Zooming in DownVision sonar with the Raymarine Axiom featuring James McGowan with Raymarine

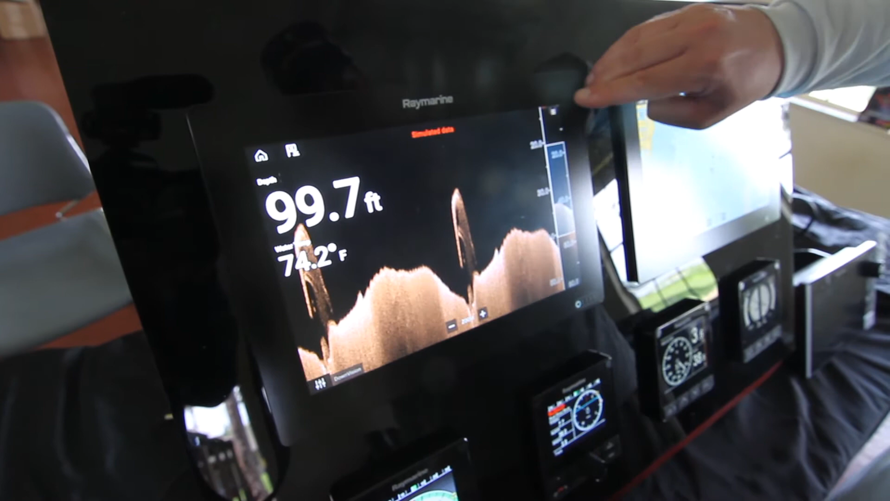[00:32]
On screen: depth 99.7 ft
Over here on this little sidebar I still get my full view from the surface to the bottom but I've got this control here
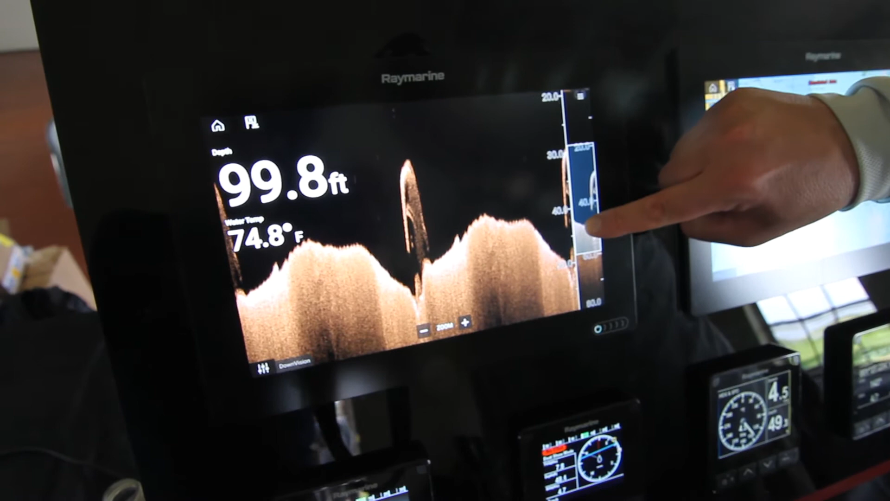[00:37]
On screen: depth 99.8 ft, water 74.8°F
and I can actually adjust where I want to look.
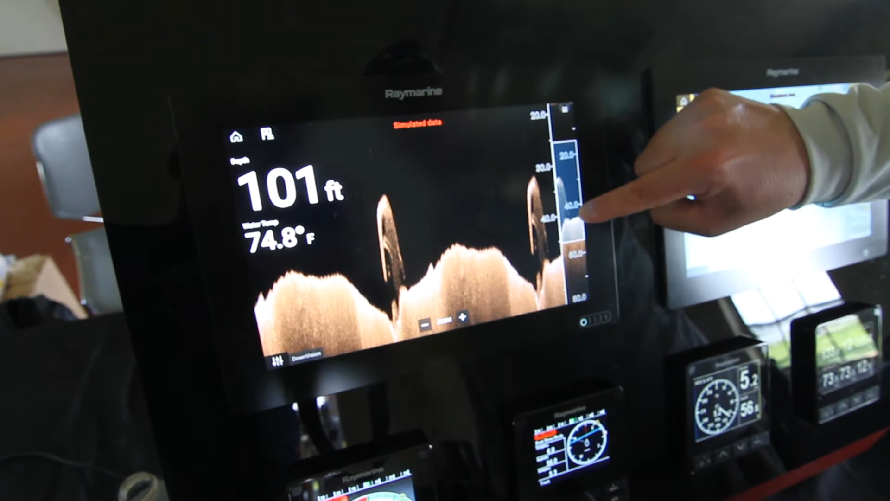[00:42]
On screen: depth 101 ft, water 74.8°F
So this is great when you want more detail on the bottom or maybe when you have a jig over the side and you're trying to actually see it in the display.
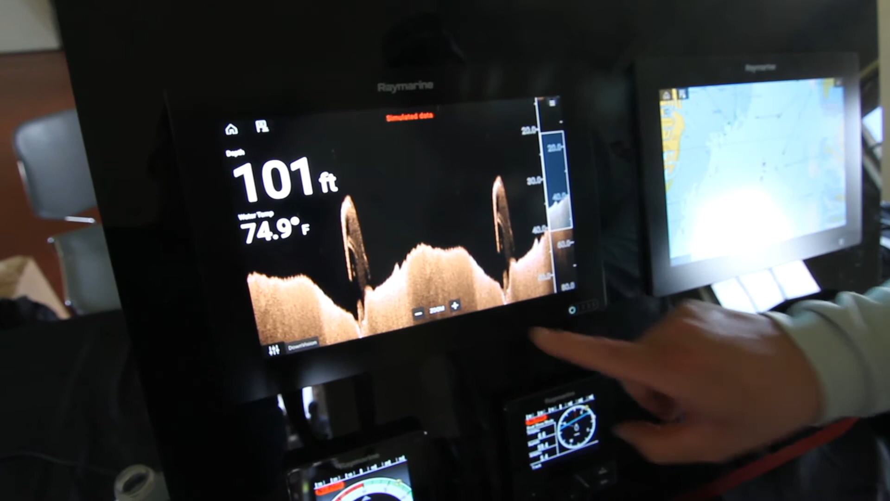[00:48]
On screen: depth 101 ft, water 74.9°F
If you need a little more magnification just touch plus again. Now we're at three times magnification.
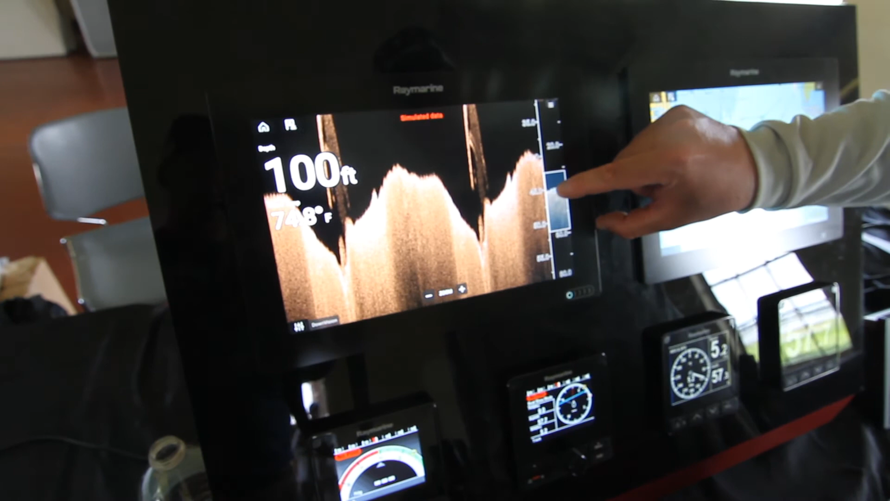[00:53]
On screen: depth 100 ft
Again with my little scroll bar over here I can adjust and zoom up and down see whatever portion of the water column I want to see.
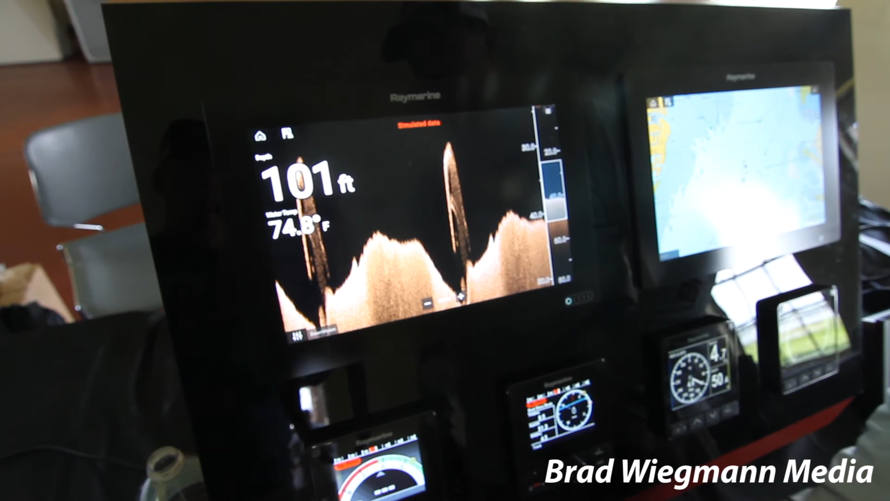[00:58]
On screen: depth 101 ft
So it's real simple to use gives you a lot of control and allows you to see a lot of detail all at once.